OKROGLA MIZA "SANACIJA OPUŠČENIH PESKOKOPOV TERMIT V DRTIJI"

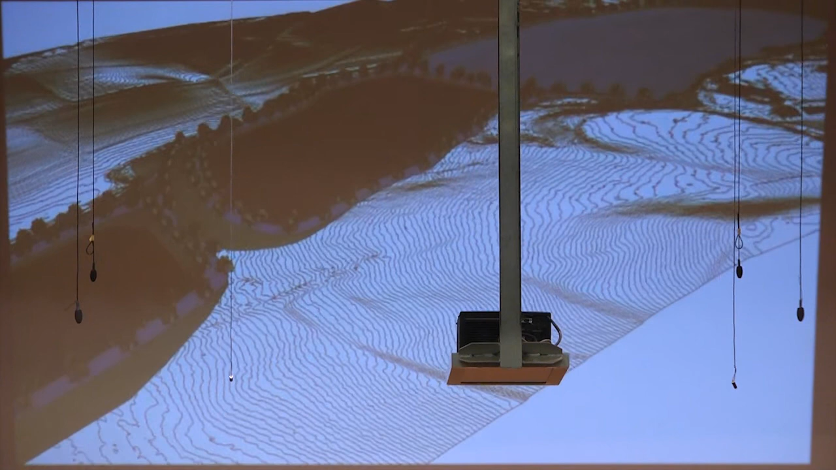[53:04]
Ampak, kot vidite, približno bo v takem smislu končna sanacija, in mislim, da bo prav lepo izgledalo. Jaz moram reči, da mi smo zaradi same
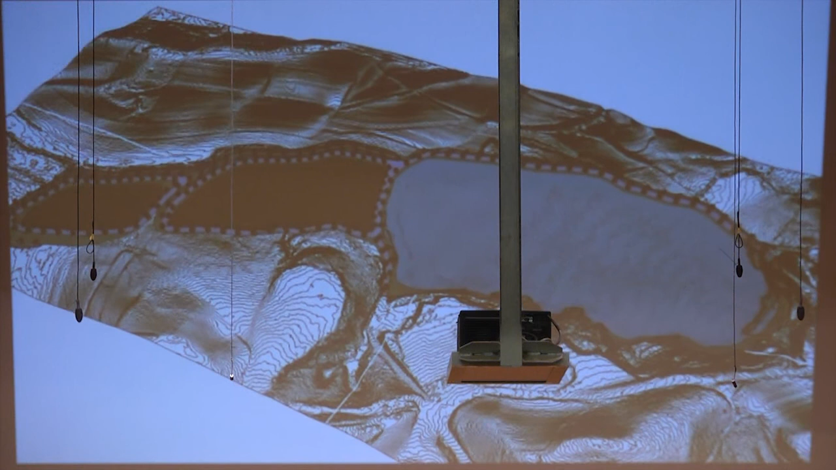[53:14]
primerjave izvajanja del z projektno dokumentacijo prisotni na terenu in mi že zdaj vidimo,